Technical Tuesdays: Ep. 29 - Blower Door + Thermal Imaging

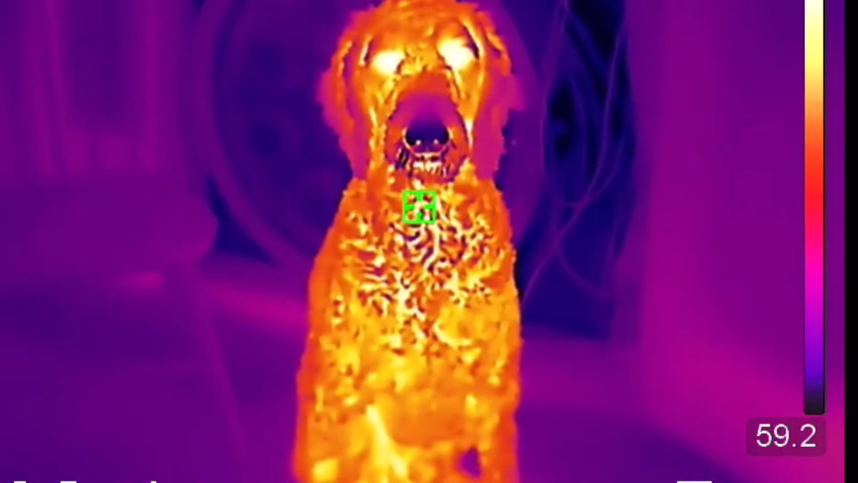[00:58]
thermal image or we can use a thermal overlay or we can just have a
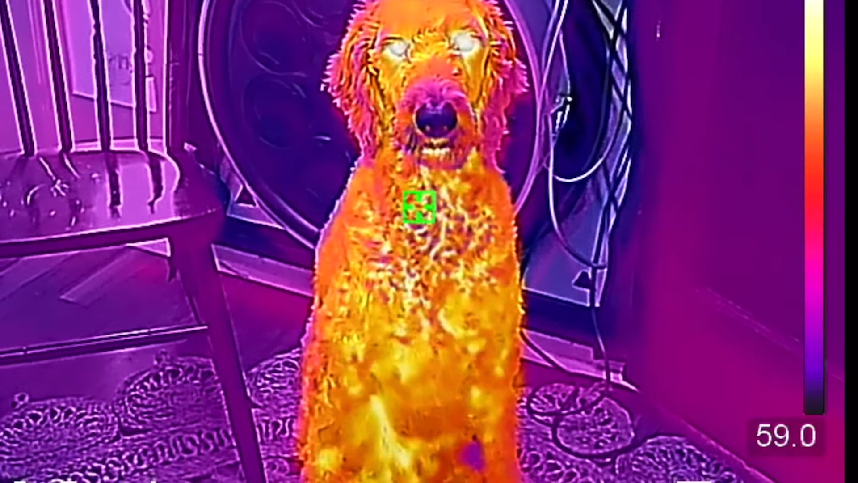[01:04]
picture-in-picture that shows the thermal inside of just a regular
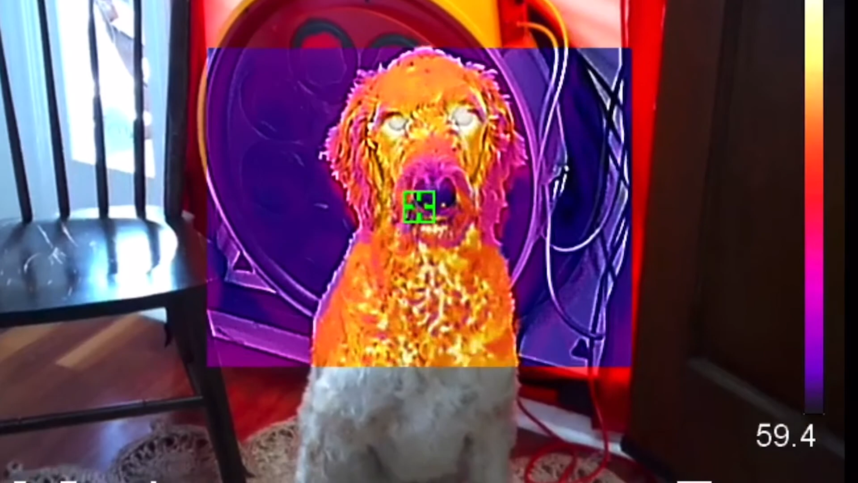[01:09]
photo or video and we're using the iPad here with it tethered to the camera via Wi-Fi
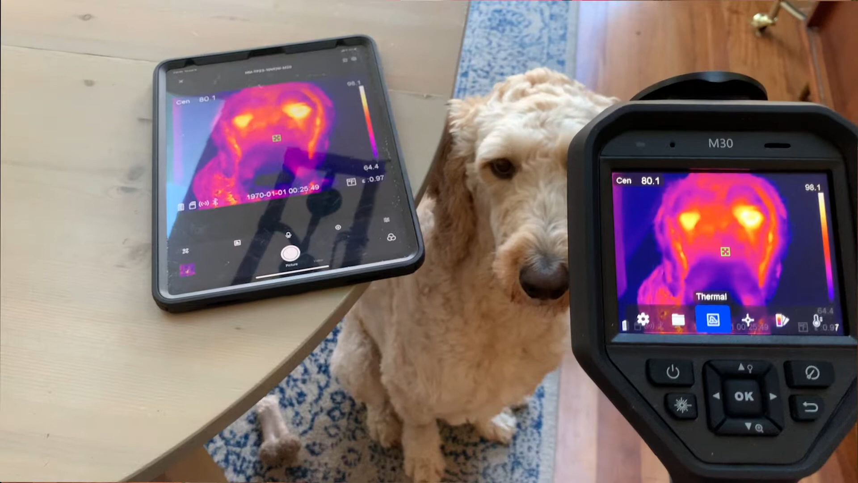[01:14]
so that we can record some of these thermal shots here for the video. So we'll go ahead and turn the blower door on.
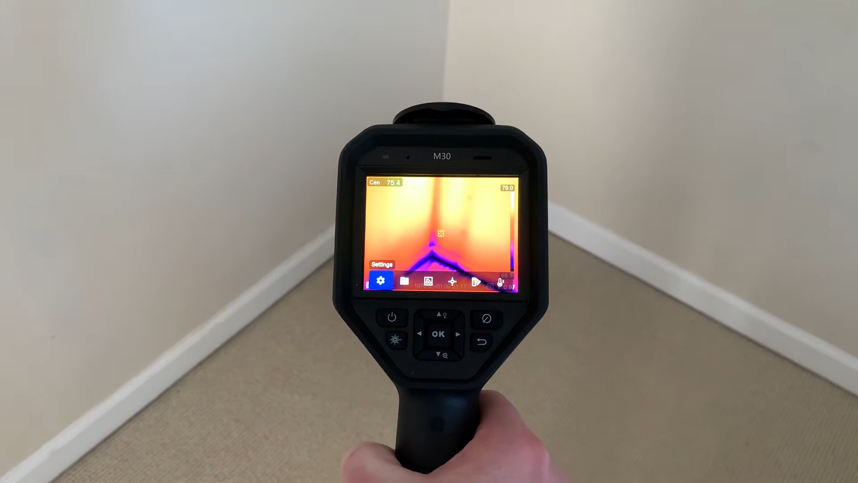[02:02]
So as we start off here on 10 pascals you can see that we have some leakage here at the floor. This is at an attic knee wall so it's pretty
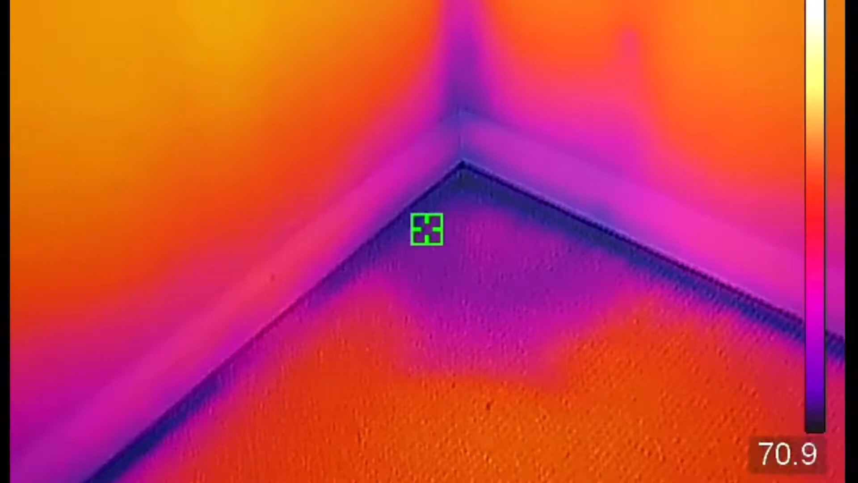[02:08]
leaky and we can see where it's coming in from where that bottom of that wall isn't sealed so that's cool attic air coming in.
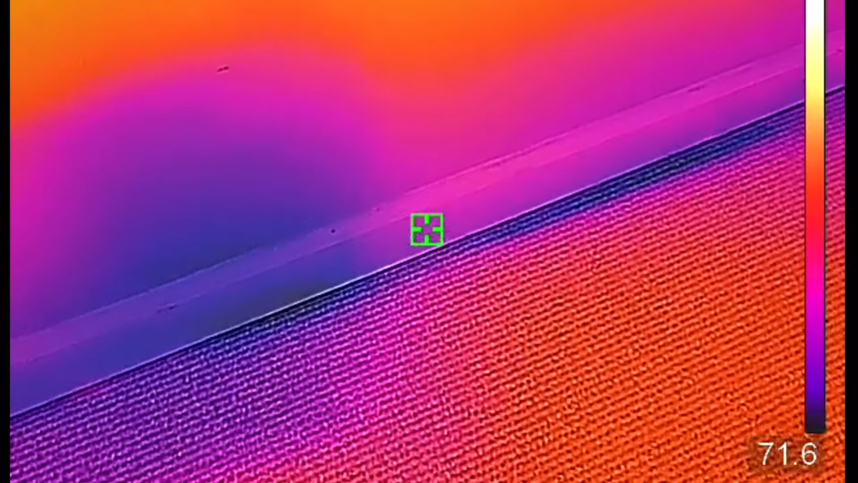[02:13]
And as we ramp the fan up a little bit more up from 10 to negative 25
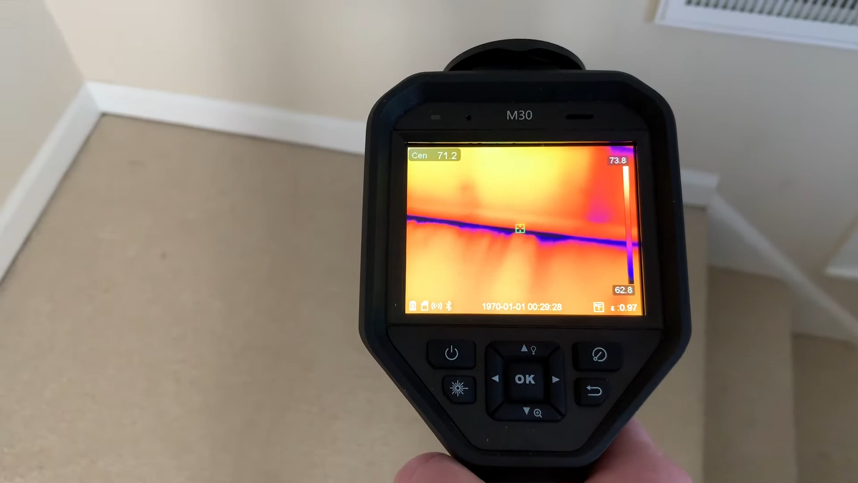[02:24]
pascals we can see this leakage starts to exaggerate more as we see those streaks come across the floor. These cameras are also good to see failures in insulation where there might be some
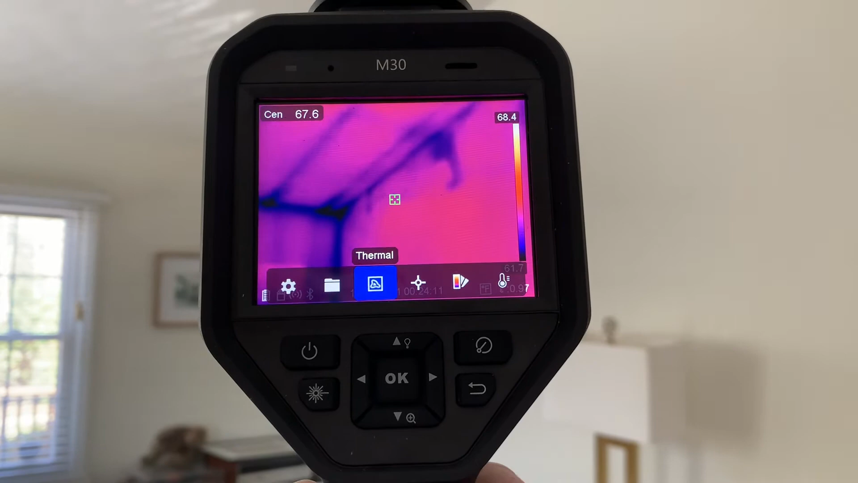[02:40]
gaps or voids where there's some insulation may not exist in the wall where it should. For example on this wall here we can see
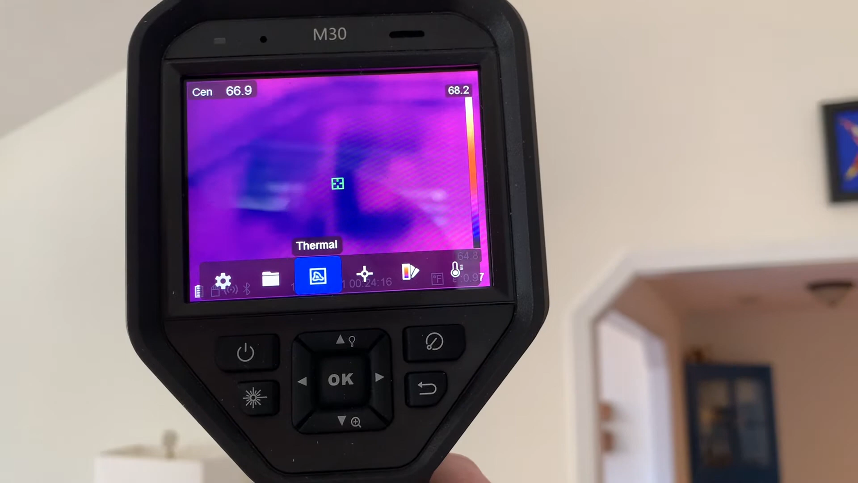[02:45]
a combination of the two there's some insulation missing in some sections of this wall and we can see some air leakage coming in up at the tops around the corners.
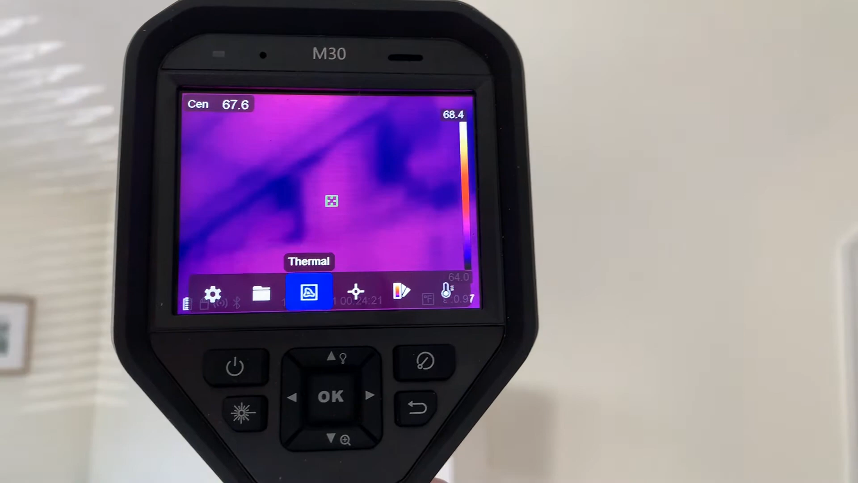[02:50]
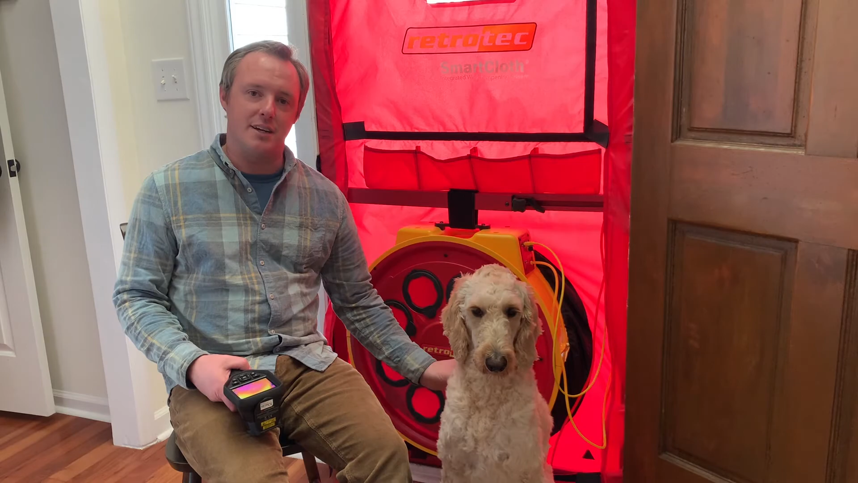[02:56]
This section of floor here is where a crawl space meets an elevated slab and we can see some cold
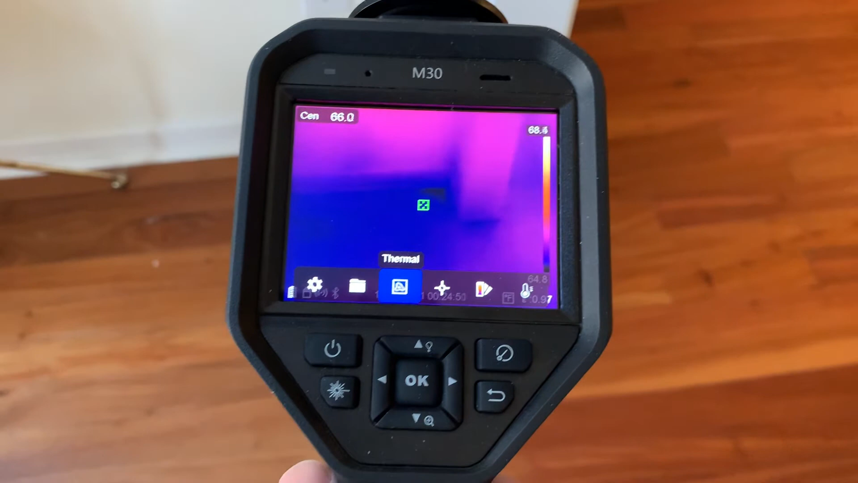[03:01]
air coming in here where the assembly isn't quite sealed so we see some outdoor air coming in here.
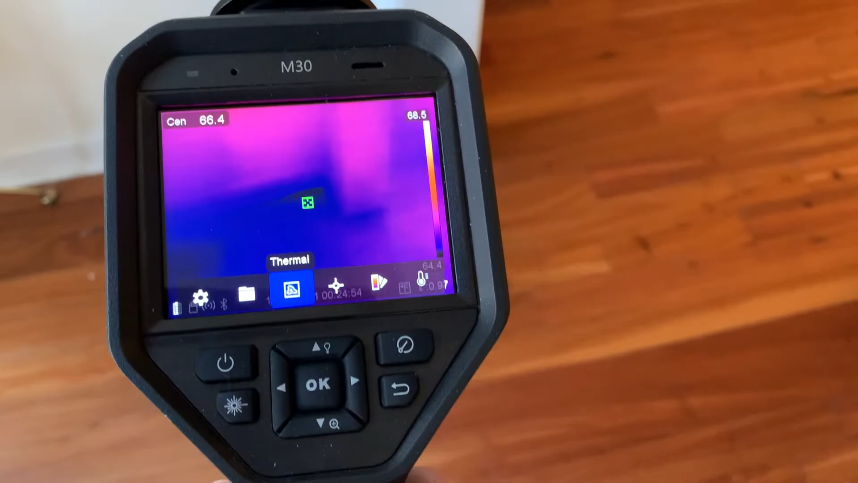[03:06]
So that's one of the challenges of identifying failures in building envelopes.